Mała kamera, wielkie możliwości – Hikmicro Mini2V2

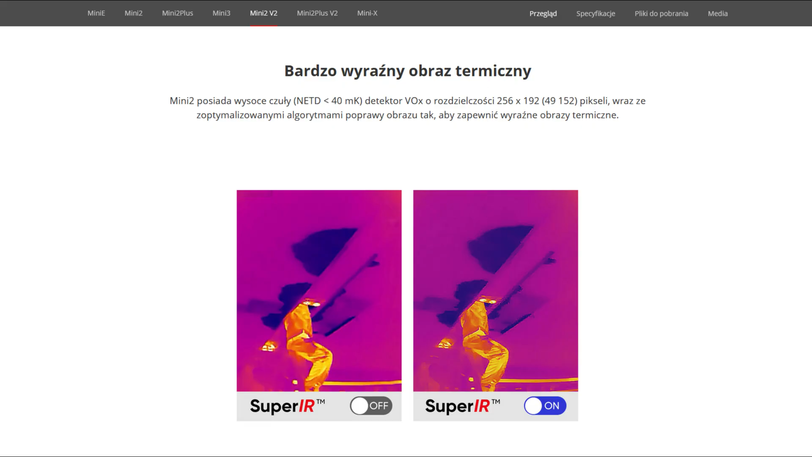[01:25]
Zakres pomiarowy od minus 20 do 400 stopni Celsjusza.
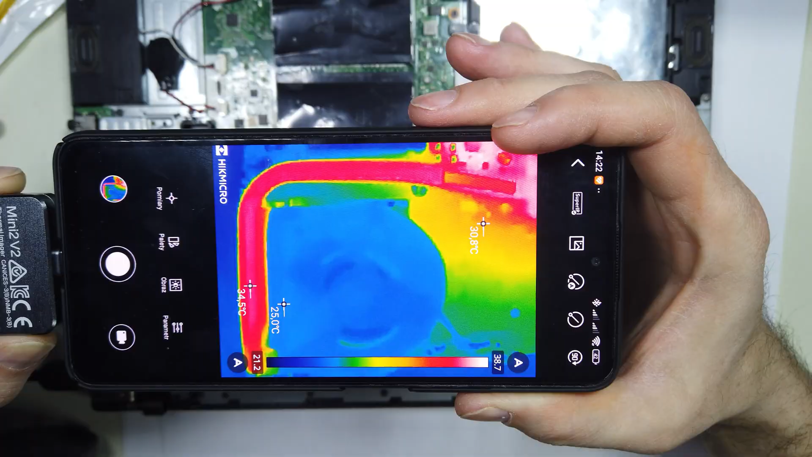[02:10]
Kolory są tu wyraziste. Bardzo dobrze widać różnicę.
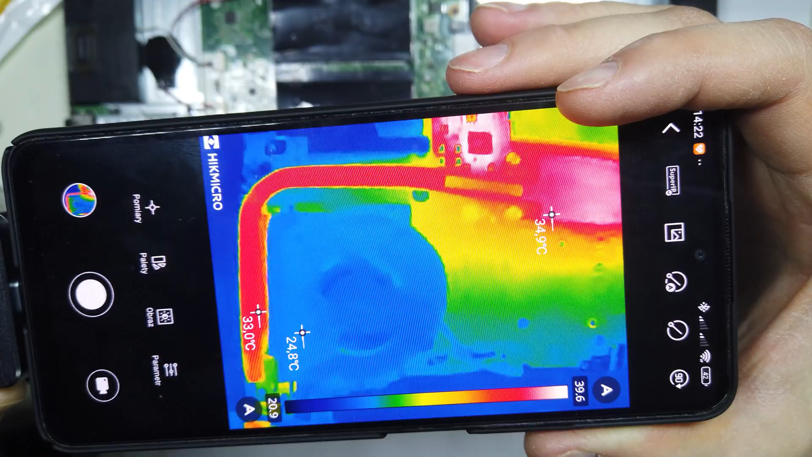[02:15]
A to ułatwia ocenę.
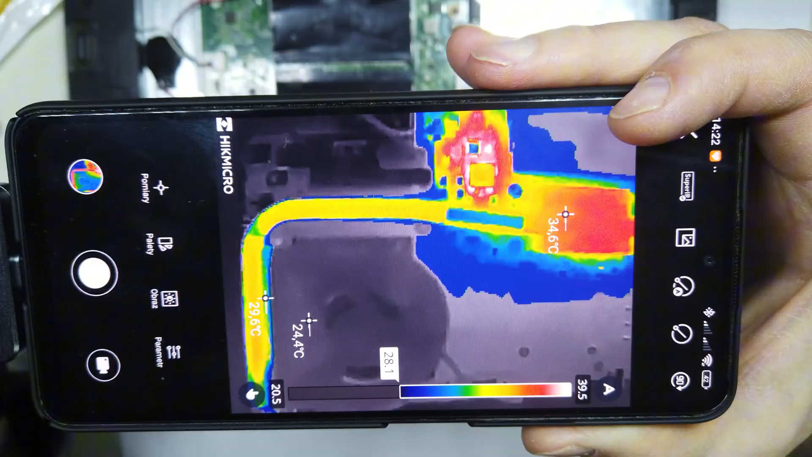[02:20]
A jeśli chcemy się lepiej przyjrzeć, przyda nam się zawężenie zakresu. Te niewielkie różnice będą jeszcze lepiej widoczne.
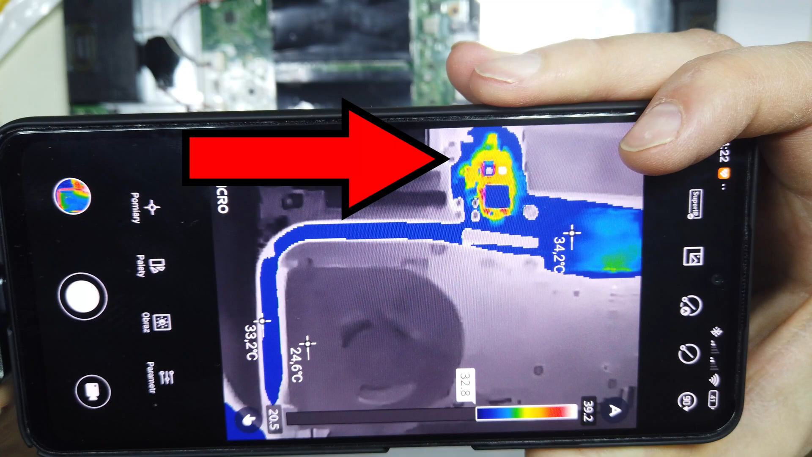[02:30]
Przy okazji, widać, że grzeje się coś bardziej niż układ chłodzenia.
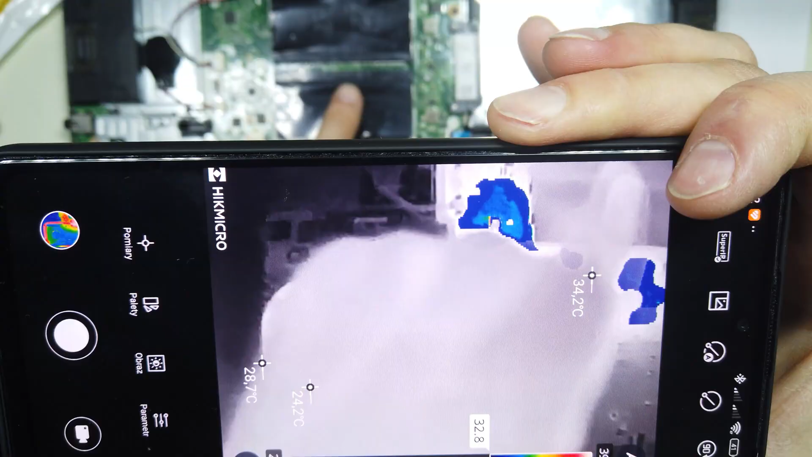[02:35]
To duży element. Więc dla ułatwienia dotykam palcem i sprawdzam, co to jest.
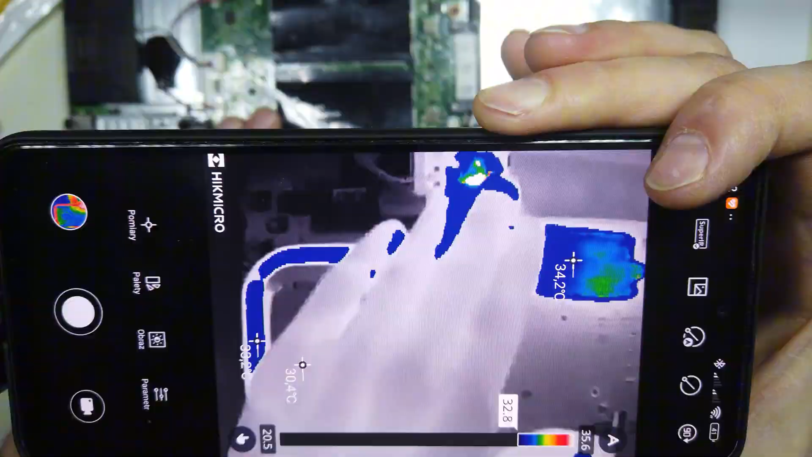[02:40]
A tak wygląda nagranie z tej kamery.
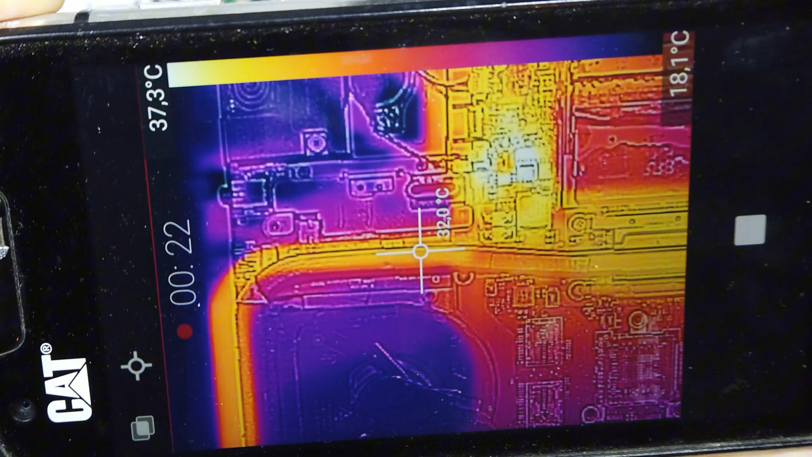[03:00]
On screen: spot 32.0°C
Mamy tu też dużo ustawień i funkcji.
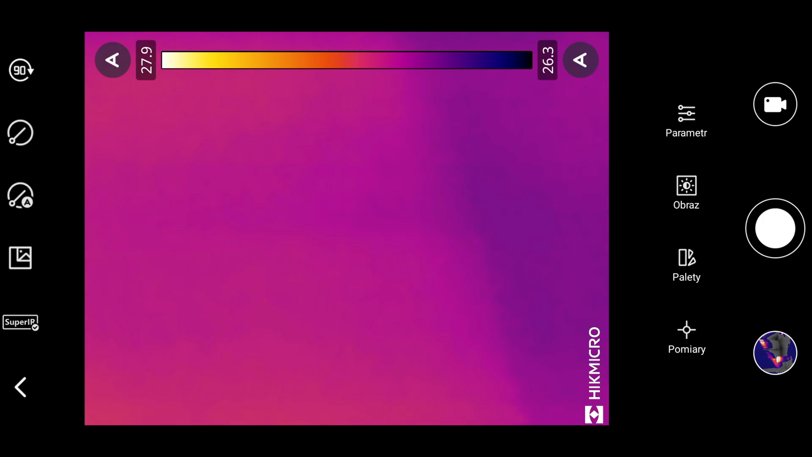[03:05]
Poprawa jakości, podląd z kamery telefonu, automatyczna kalibracja.
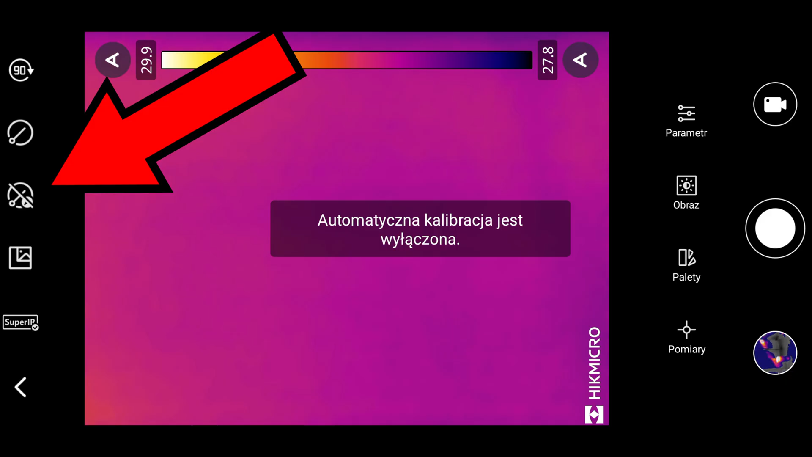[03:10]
Można ją wyłączyć, albo uruchomić ręcznie, czy obracanie ekranu.
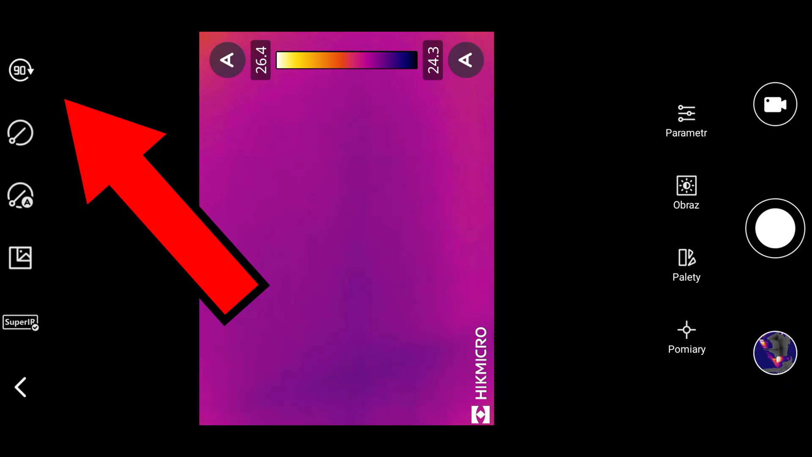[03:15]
Po drugiej stronie, punkty pomiarowe, centralny,
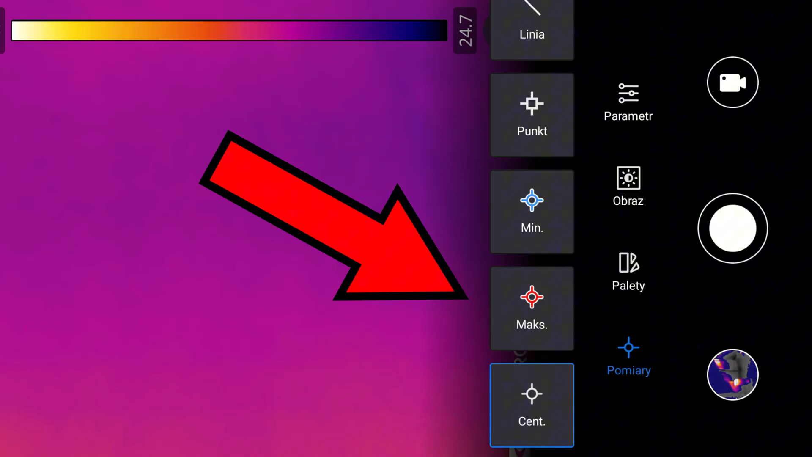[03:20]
maksymalna i minimalna temperatura, dowolne punkty, linia, prostokąt.
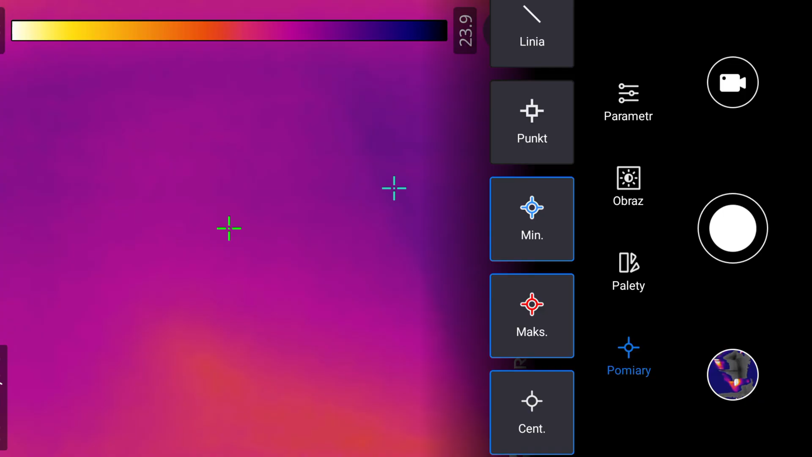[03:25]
Co ważne, z tych funkcji można korzystać nie tylko w podglądzie na żywo.
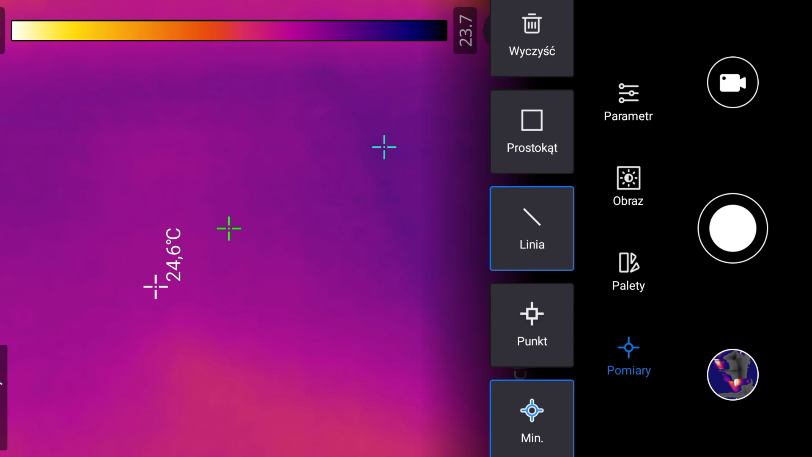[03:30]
On screen: spot 24.6°C
Możemy wybrać paletę, która najlepiej pasuje do naszej sytuacji.
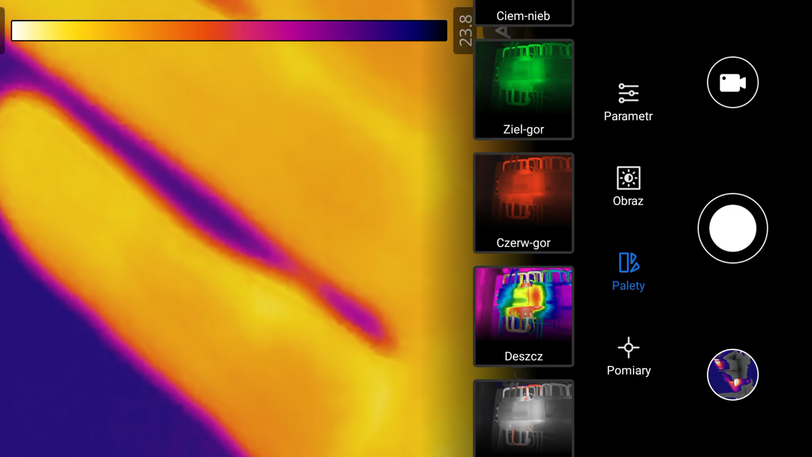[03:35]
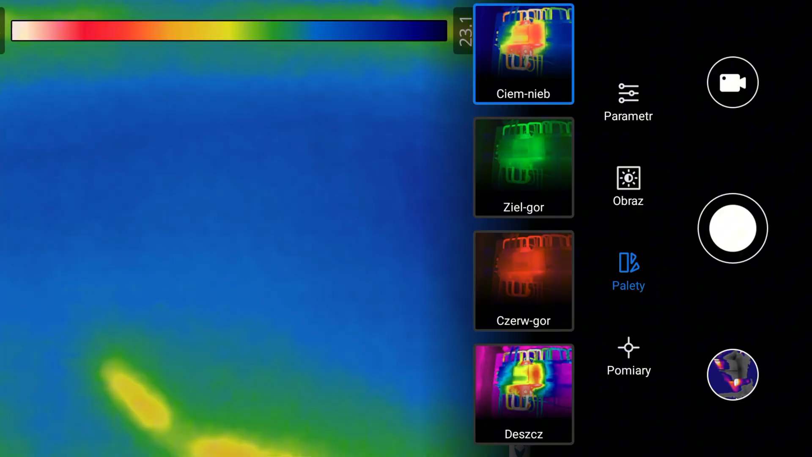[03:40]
Jest regulacja jasności, ostrości i kontrastu.
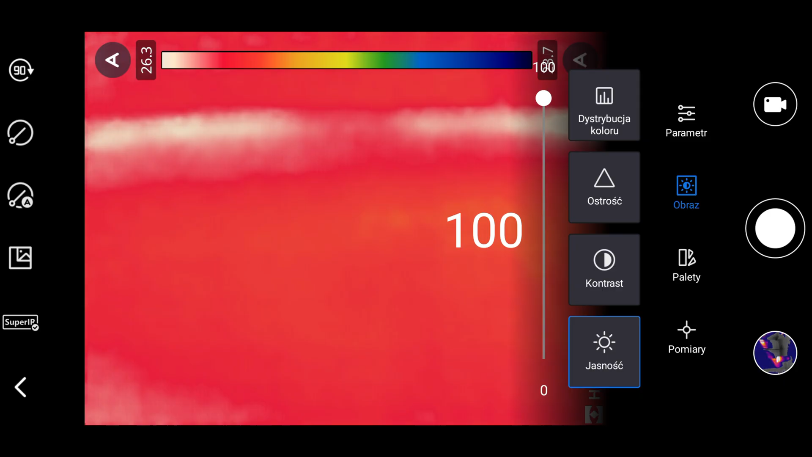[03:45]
W parametrach możemy na przykład ustawić alarm. Przydatne, jeśli monitorujemy temperaturę.
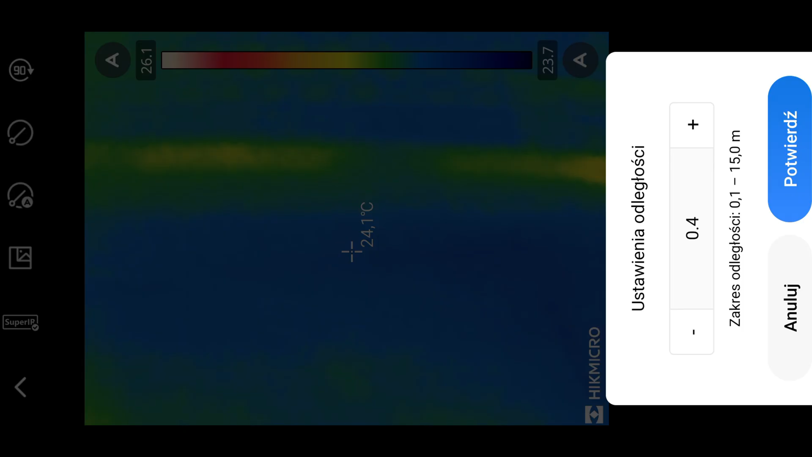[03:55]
On screen: spot 24.1°C
Możemy też zmieniać zakres, czy ustawiać parametry wpływające na wynik pomiaru, aby otrzymać najdokładniejsze wyniki.